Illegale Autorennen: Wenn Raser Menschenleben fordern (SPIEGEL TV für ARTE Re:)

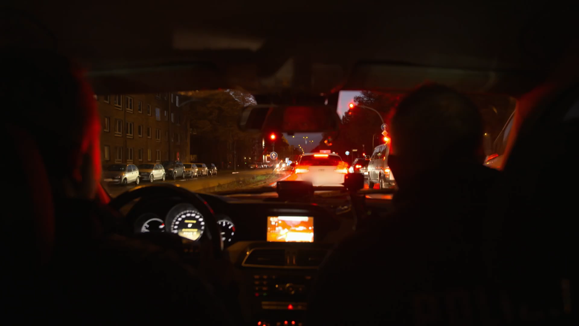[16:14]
Die Ausfallstraßen der Hansestadt werden gern als Rennstrecke benutzt. Dieser Fahrer nimmt auch innerhalb der Stadt keine Rücksicht auf andere Verkehrsteilnehmer.
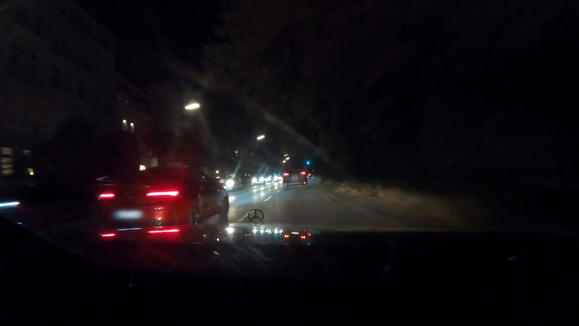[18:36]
Olaf Barstrup und Grigor Lesnik fallen zwei Fahrer von PS-Boliden auf, die anscheinend zeigen möchten, wie stark ihre Autos sind. SLR.
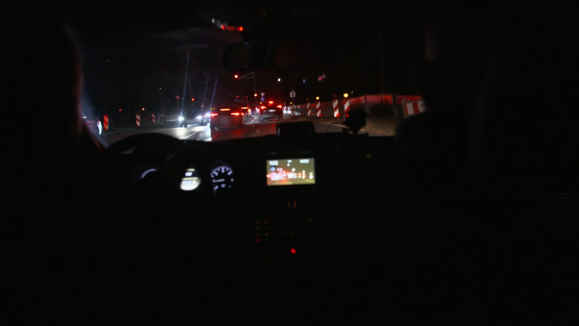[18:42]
Da vor uns. Und ein Lambo. Ne, ist ein Mercedes. Und davor ist noch ein SLR gewesen.
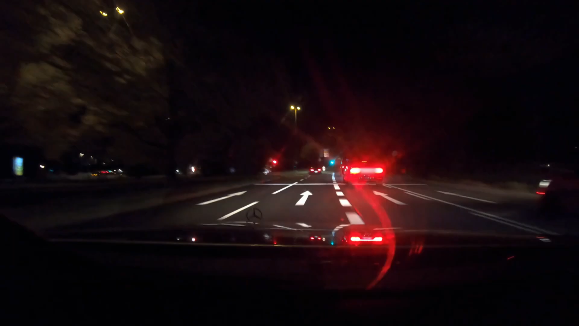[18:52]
Mit über 90 geht es durch die belebte Innenstadt. Die gehören zusammen. Ob sich die Fahrer verabredet haben oder sich spontan ein Duell liefern, ist schwer zu sagen.
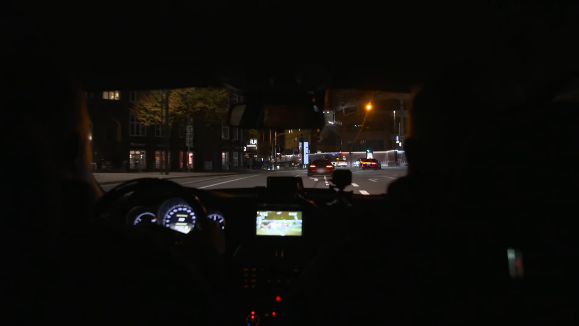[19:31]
Man fährt eine gewisse Strecke und möchte halt dem Kontrahenten, dem vermeintlichen Kontrahenten zeigen,
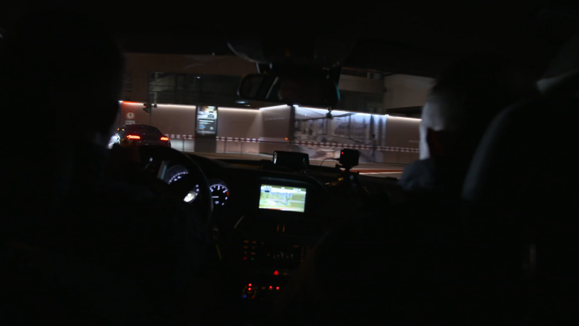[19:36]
dass man das potentere Fahrzeug fährt, dass man schneller und besser fahren kann. Und dann kommt es immer wieder zu irgendwelchen riskanten Fahrmanövern. Hier biegt jetzt einer ab. Wir bleiben an dem dran, der uns als erstes aufgefallen ist.
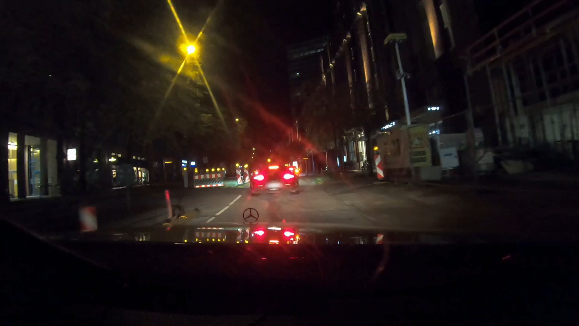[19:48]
Das, was wir jetzt auch noch vor uns haben, ist ein Mercedes-Benz AMG.
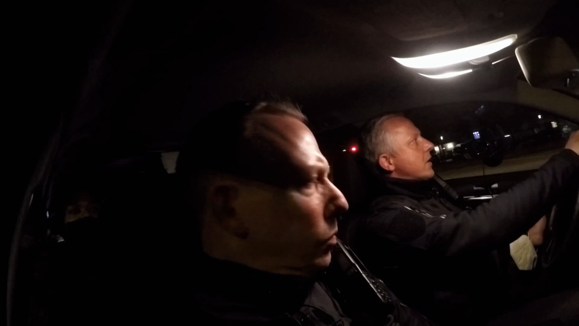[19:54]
Ich denke mal mit einer Motorleistung von rund 500 PS.
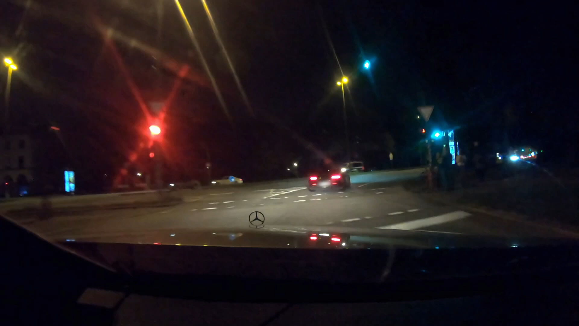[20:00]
Genau, jetzt schon wieder diese Sprints, also diese Beschleunigung. Schaut mal, wir fahren jetzt auch schon über 80 oder rund 80 innerorts.
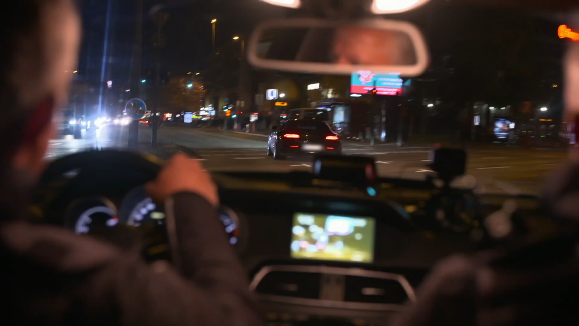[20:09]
Samstagabend, Reeperbahn. Was soll das, ne? Also… Michael, Fahrzeug gestorbt, Reeperbahn.
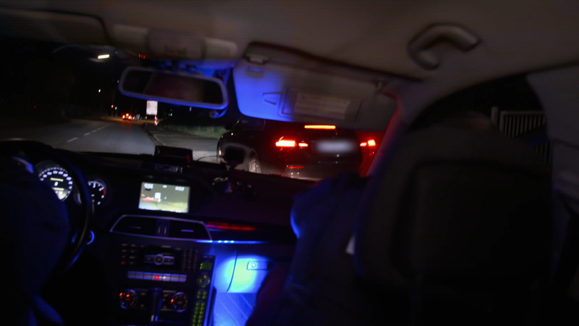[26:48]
Ein gefragtes Modell in der Autoposer-Szene. Moin der Herr, Polizei Hamburg in der Verkehrskontrolle.